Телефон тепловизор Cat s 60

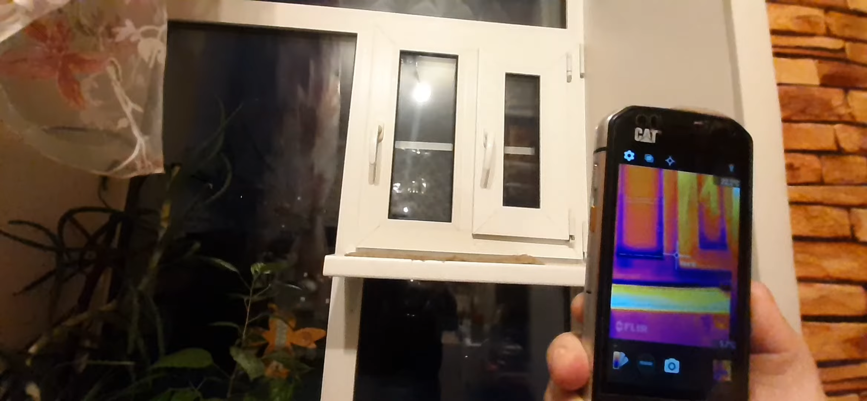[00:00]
обследование окон с помощью тепловизора такой тепловизор телефон кат с 60
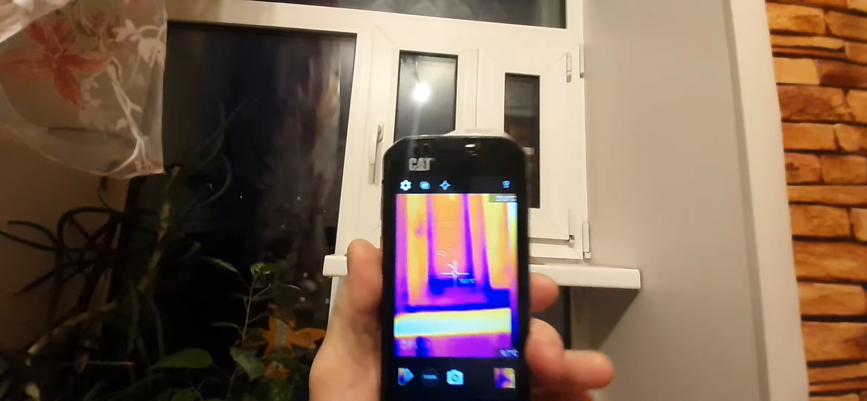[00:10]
вот очень быстро можно определить откуда дует вот мы видим синее пятно
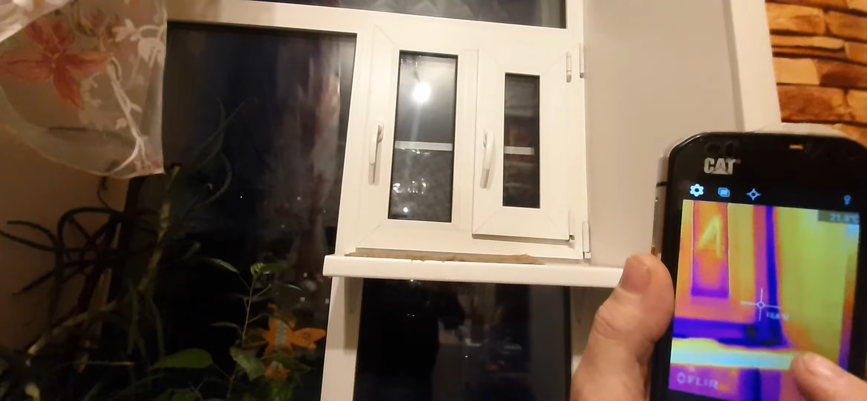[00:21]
сейчас перенастроиться вот перенастроился вот пока за 5 градусов вот с этого угла дует получается
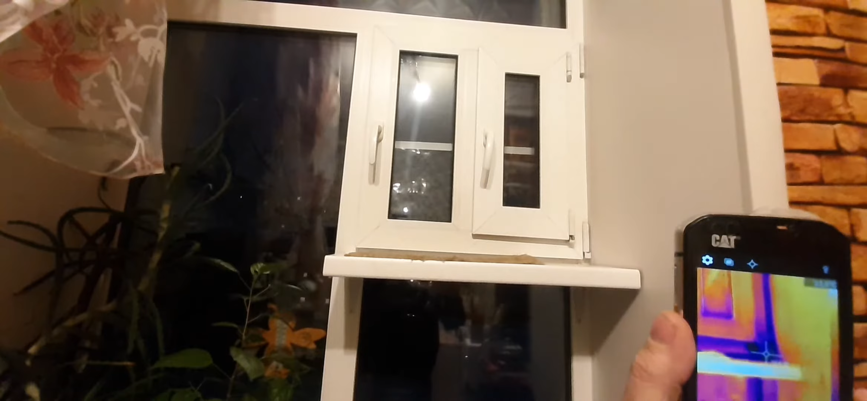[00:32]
вот здесь вот внизу тоже поддувает
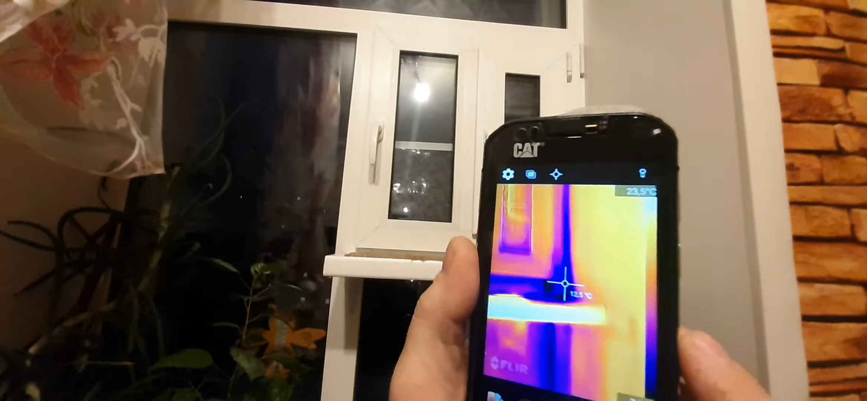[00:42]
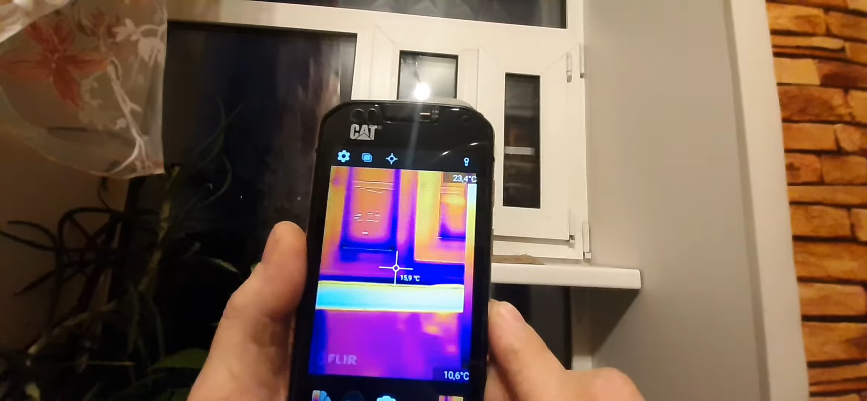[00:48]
On screen: spot 15.9°C, scale bottom 10.6°C
вот смотрим здесь у нас вот
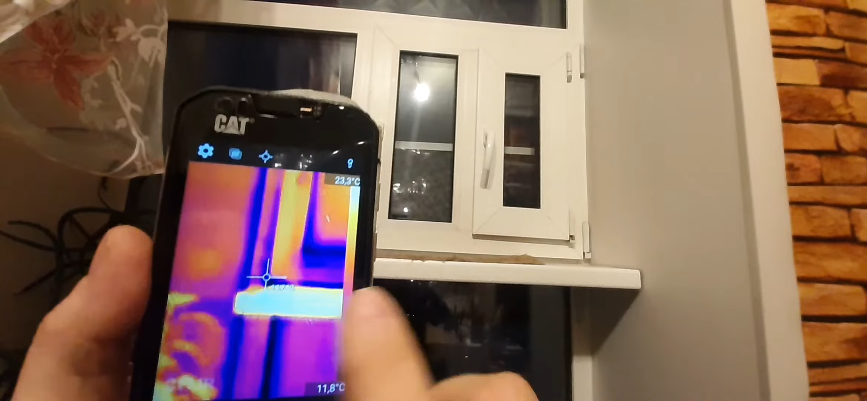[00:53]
On screen: scale top 23.3°C, scale bottom 11.8°C
этот угол тоже немножко поддувает здесь стык импоста
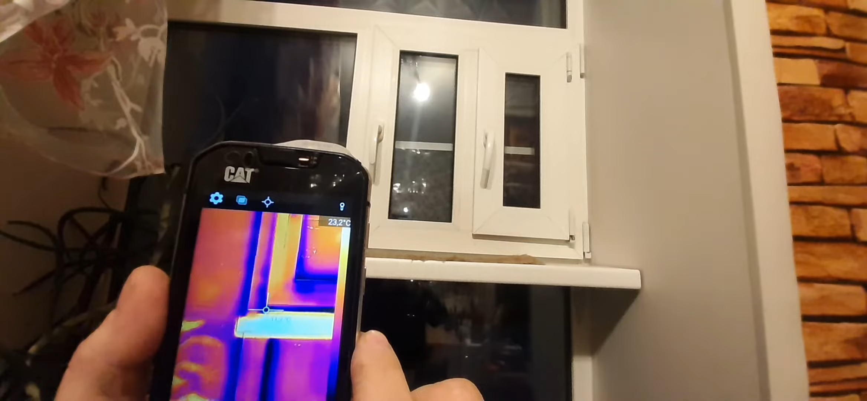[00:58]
On screen: spot 23.2°C
идет скорее всего сын паста поддувает с я потрогаю
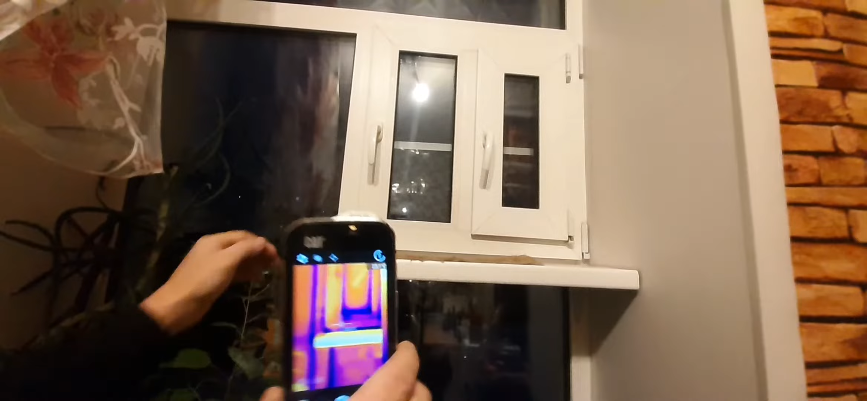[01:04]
видал подбывает чуть-чуть чувствуется здесь подбывает чувствуется рука
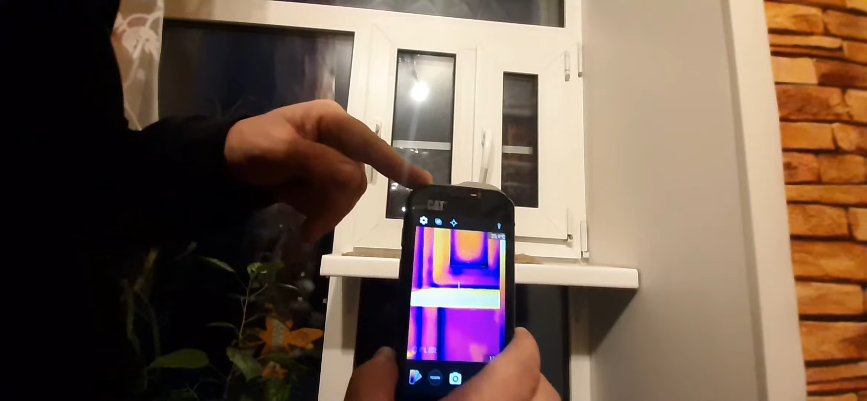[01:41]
вот основных его момент это вот здесь вот дует вот видно
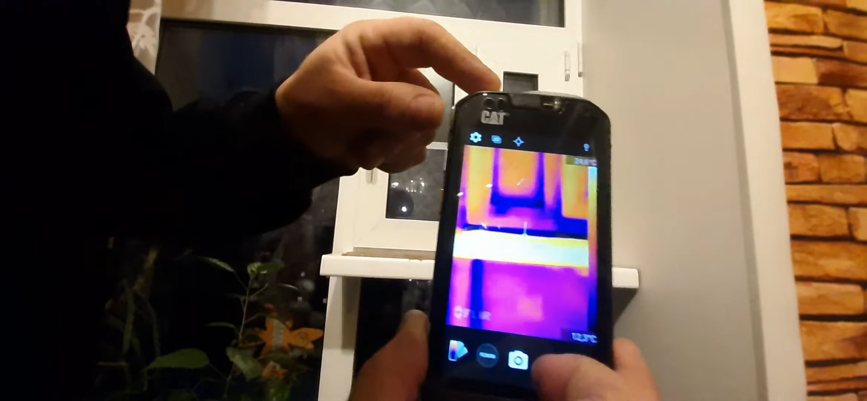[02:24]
вот так нужно легко и просто определять где дует соком
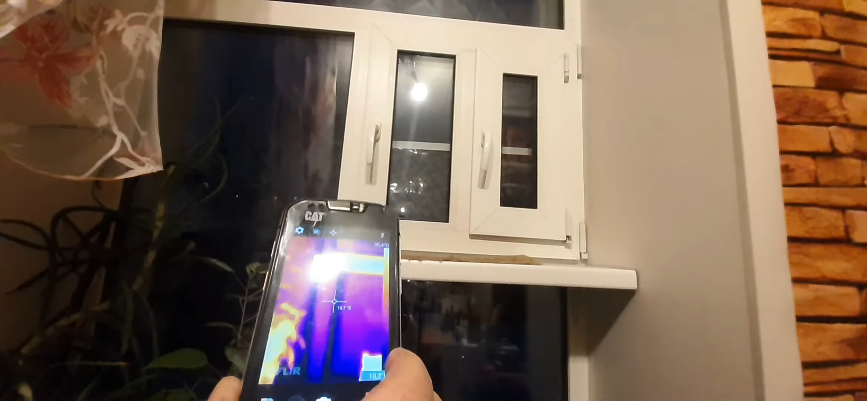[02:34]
сидит кошка сейчас померяем у нее температуру
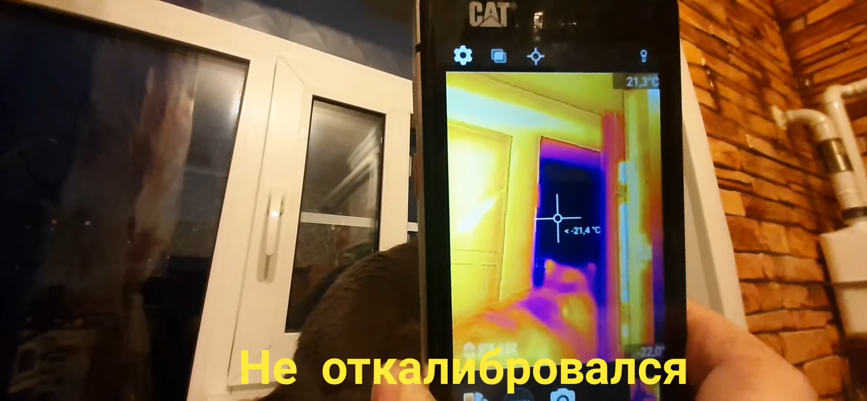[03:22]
On screen: spot -21.4°C
показывает вообще минус 21 там минус 12 показывает с 11 минус 12